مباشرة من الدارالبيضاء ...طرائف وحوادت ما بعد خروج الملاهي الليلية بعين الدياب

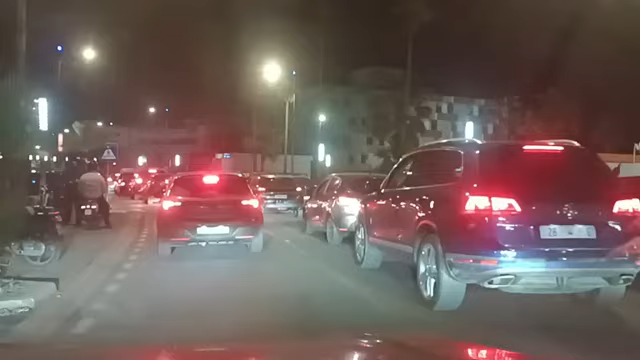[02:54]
مشاهدي ومتتبعي قناة شوف تي في، مرحبا بكم في هذا المباشر الآخر من مدينة الدار البيضاء وبالضبط من منطقة عين الدير اللي على غير العادة كتكون في وسط الشهر كتكون خاوية. اليوم السبت عامرة ربما أكثر من ليلة السنة، نتوما كنشوفو واحد المجهودات كبيرة كيبدلوها رجال الأمن الوطني في هذا الأثناء.
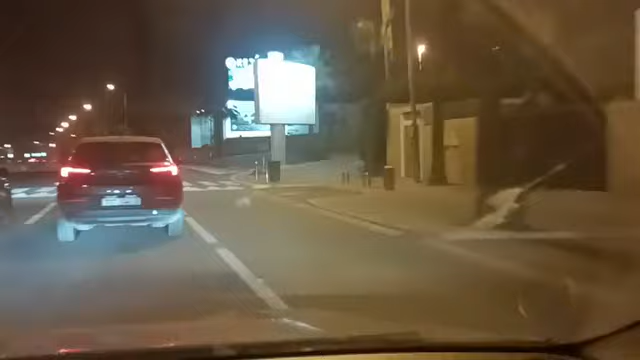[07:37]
نتوما كتشوفو كيفاش أنه ضمني على اليمن ربما باش يتكلم مع الزميل ديالو أو صديق ديالو أو يتحرش
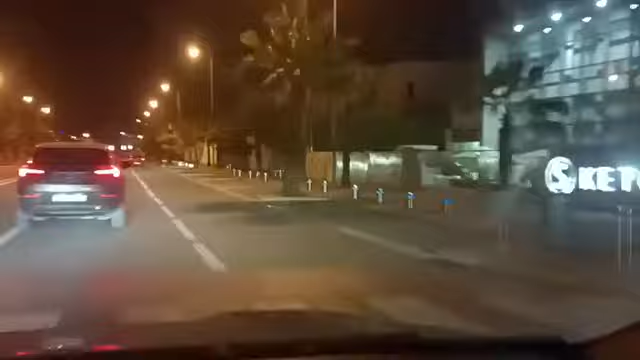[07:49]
شابة على متن هذا السيارة، شنو واقع بالضبط؟ الله أعلم. ما تشوف شوف شوف شوف شوف إذا شابة داخل السيارة،